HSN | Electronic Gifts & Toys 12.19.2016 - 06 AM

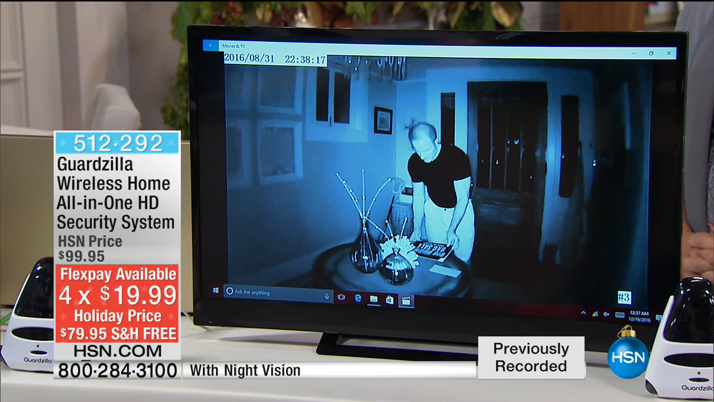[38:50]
You can go to bed and set the alarm so if it detects motion, it will actually sound the alarm that would scare somebody off. It'll send the video clip. If you sleep with your phone, you can actually see what's going on live to make sure that something maybe accidentally didn't trigger it off.